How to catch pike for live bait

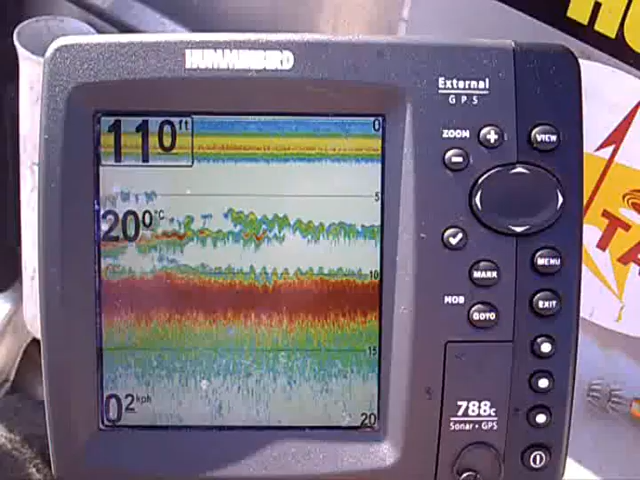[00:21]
This is what the pike look like on the sounder. Just a continuous line a few feet off the bottom. We can find them anywhere out here from about 5 foot deep to about 30 feet deep.